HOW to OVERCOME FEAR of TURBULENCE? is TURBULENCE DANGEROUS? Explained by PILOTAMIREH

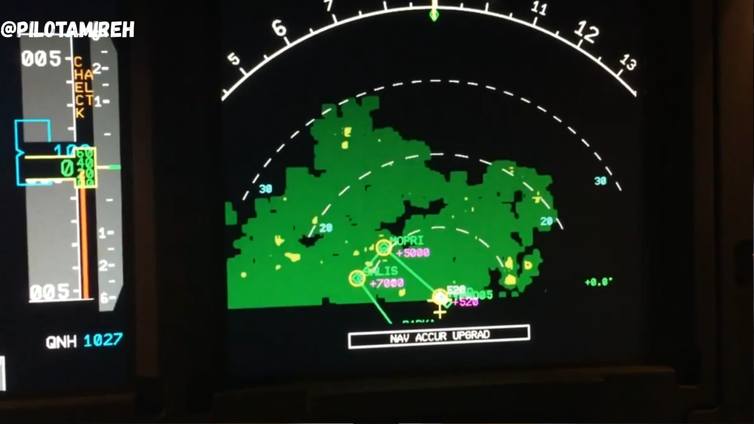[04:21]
use will detect these extreme turbulence areas so pilots can avoid these areas also don't forget that the